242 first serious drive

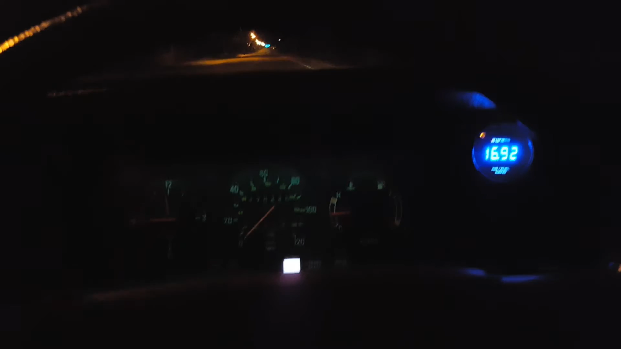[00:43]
If I let go, it just, you know, it goes off on its own. It's pretty awesome. I checked the tire pressure, all that shit before I went on the drive but there you go.
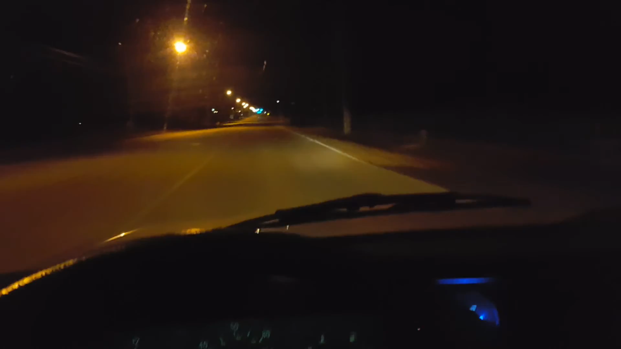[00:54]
It's uh bombing down the road. Full tank of fresh 93. It's pretty awesome.